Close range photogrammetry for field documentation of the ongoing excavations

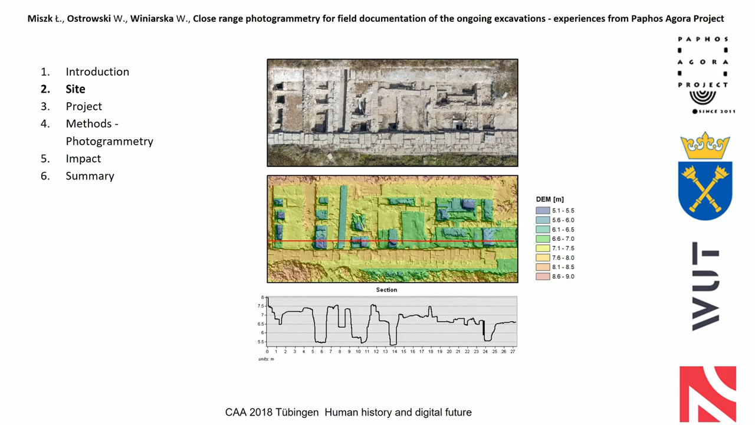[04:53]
And you can really easily notice that we have like set of the really deep deep holes inside part of the rooms where really the explorations of these areas is very difficult. And also the stratigraphy is like real madness. You can see the harvest matrix of one of the trenches here.